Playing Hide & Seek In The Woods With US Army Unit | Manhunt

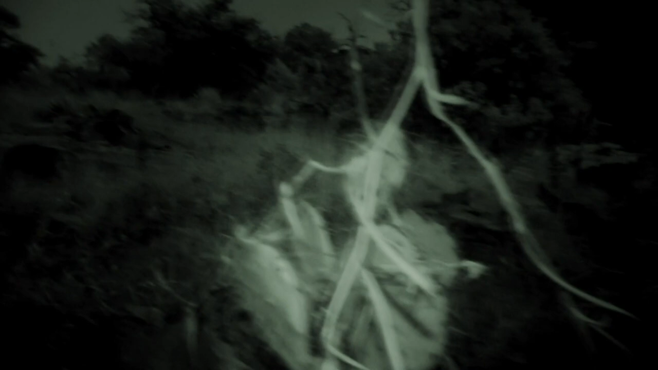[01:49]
It's edible. And right now I'm down for anything that's edible.
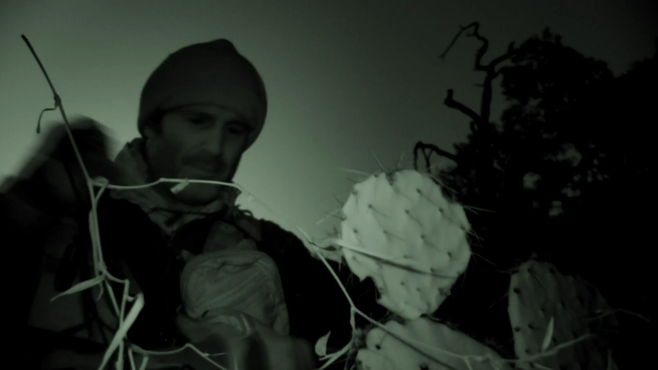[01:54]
I can have something to eat. Prickly pear has these little patches of small, hairy spines.
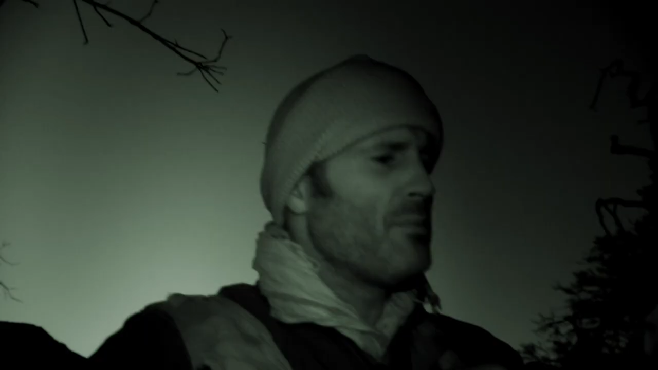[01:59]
If they get in my mouth or even in my hands,
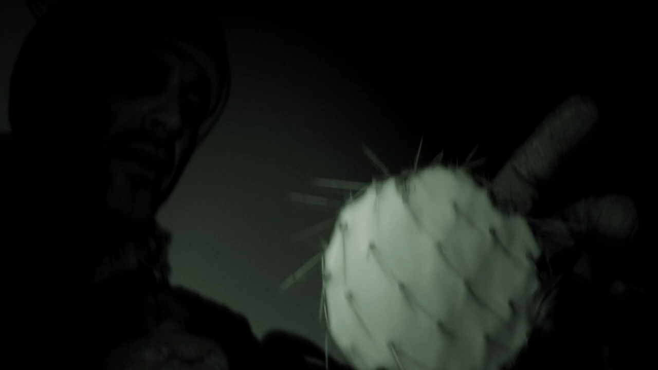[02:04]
I'm going to be feeling it.
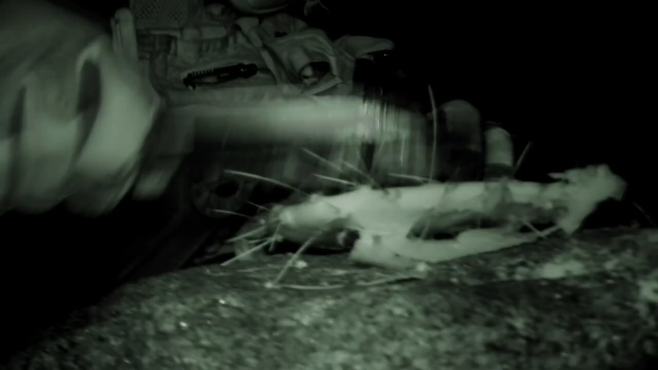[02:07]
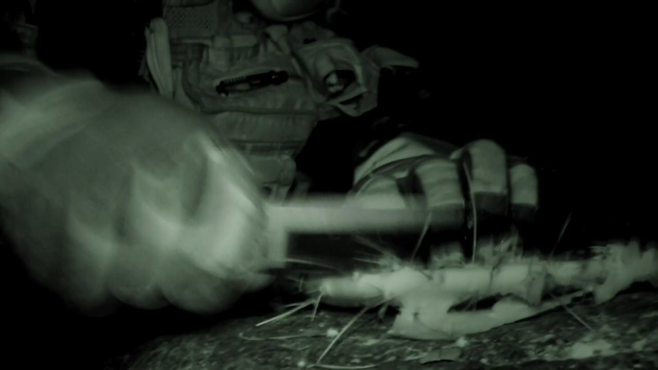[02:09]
I've been going for 18 hours, and tomorrow's going to be rough. Pretty clean. Still being really careful.
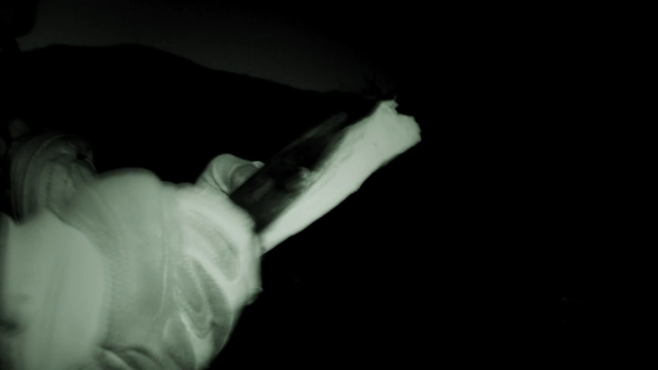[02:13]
And there's dinner.
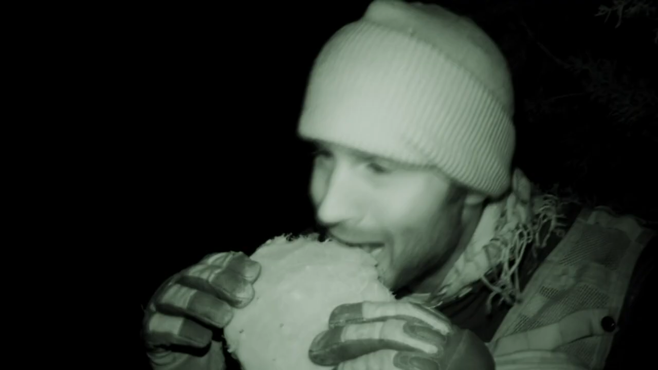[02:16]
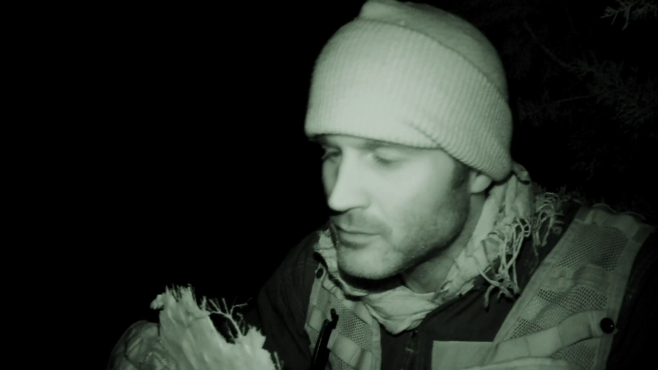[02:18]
Except for the veins. It's actually really tasty.
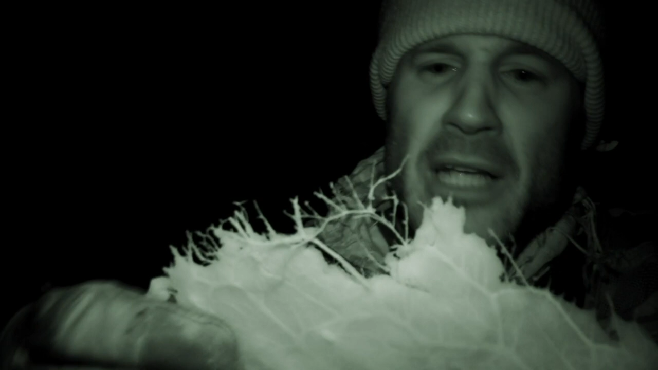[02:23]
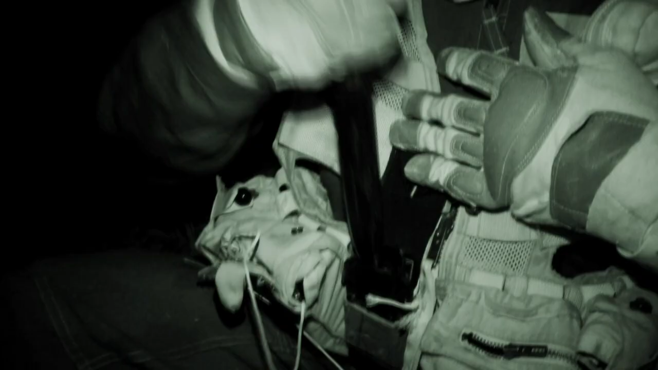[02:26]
Now to get some shit back.
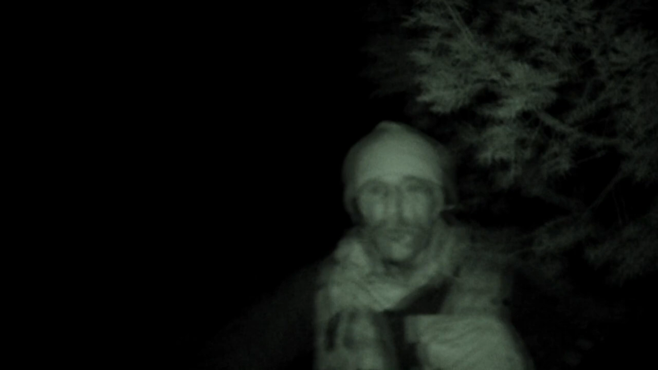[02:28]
With his dinner complete, Joel makes his way back to his camp.
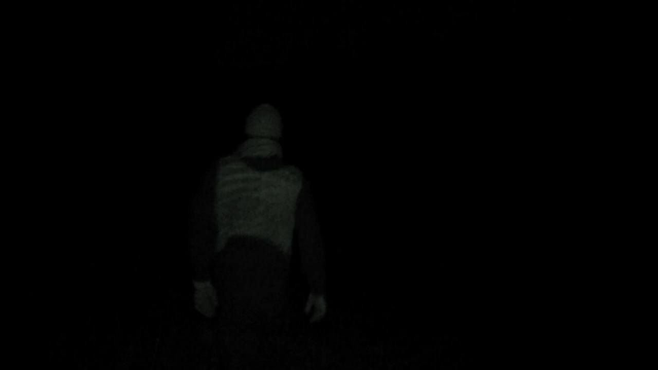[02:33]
Meanwhile, Phantom Recon set up a night patrol,
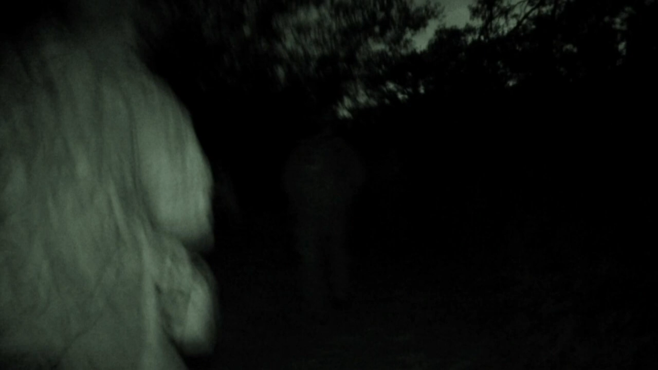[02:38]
looking and listening for any sign of Joel, knowing he was last seen just 400 meters from their current position.
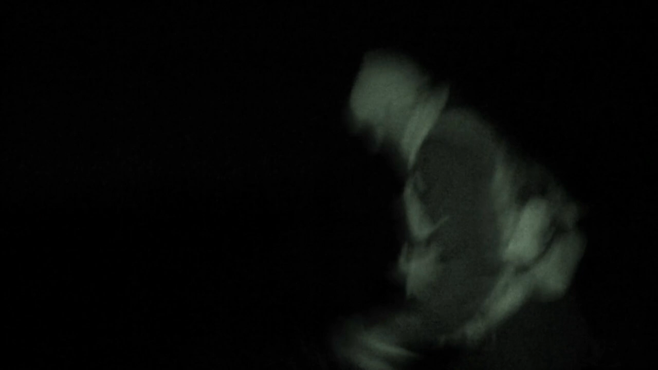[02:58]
And Joel, returning to his campsite, has just unwittingly crossed it.
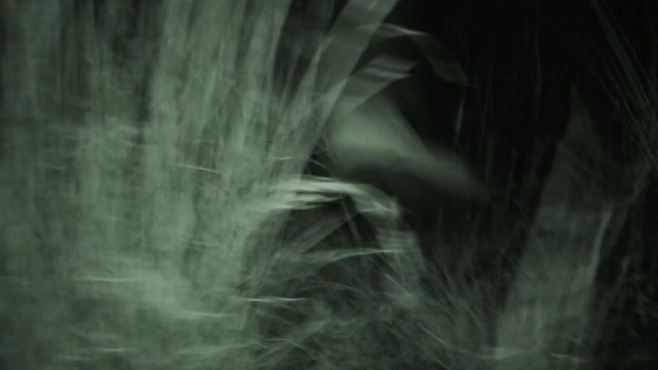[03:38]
I gotta be really careful with my footsteps.
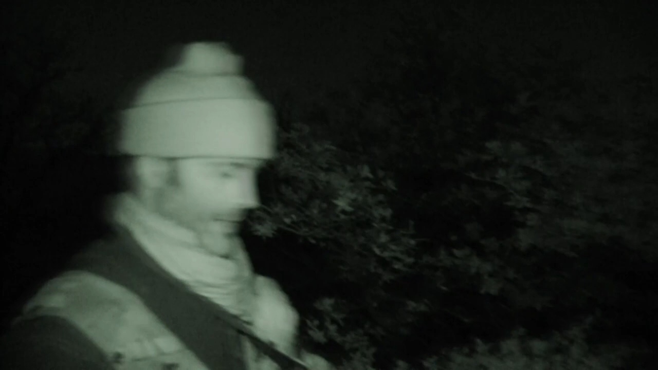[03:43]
I'm testing each step before I put my full weight down.
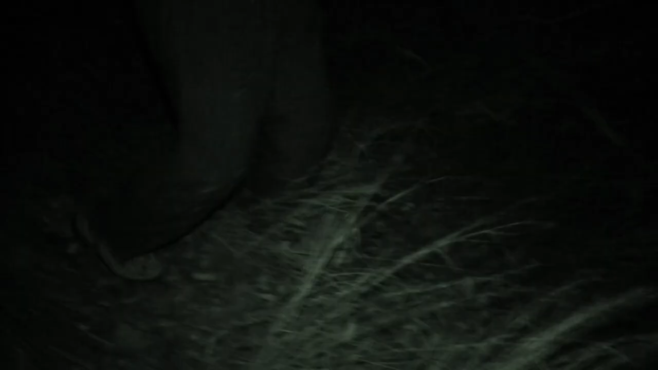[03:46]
There's one snap twig, and I can keep my position away.
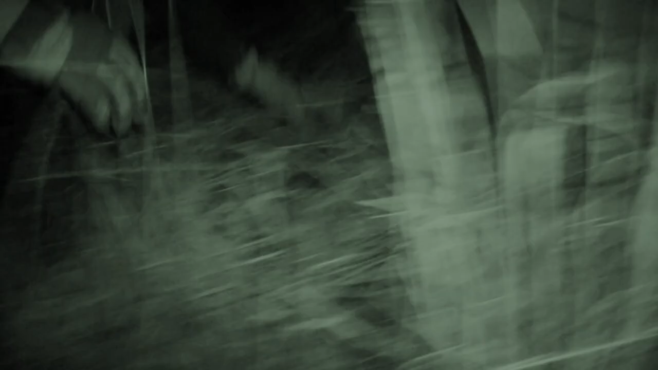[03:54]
Right there. Come on. We're gonna hide right here.
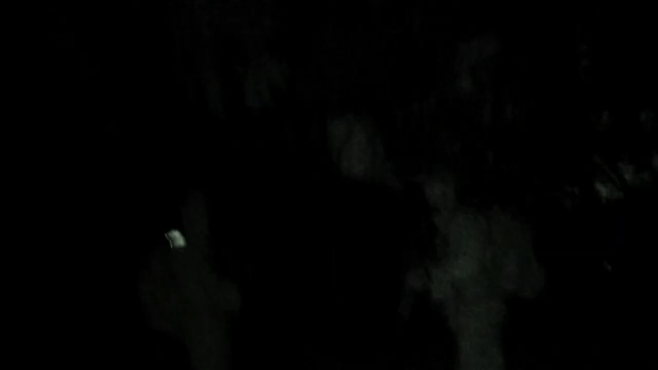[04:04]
Getting really close, but I can't move. All I can do is stay put.
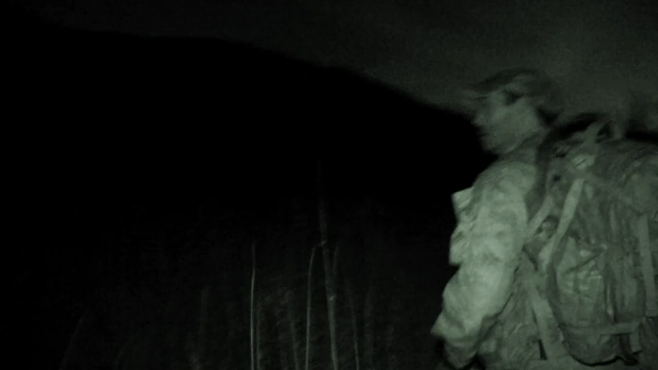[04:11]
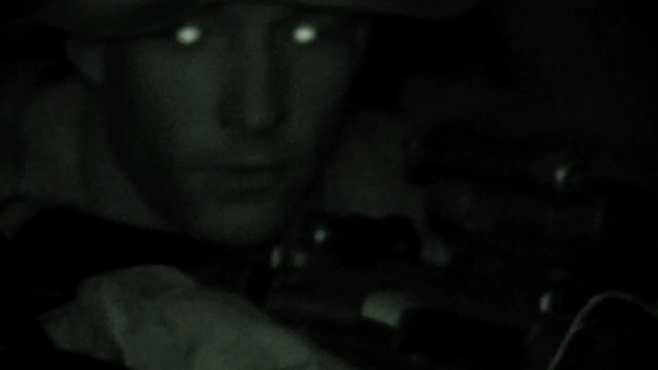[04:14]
The hunter force is now within 15 meters of Joel. Did you hear that?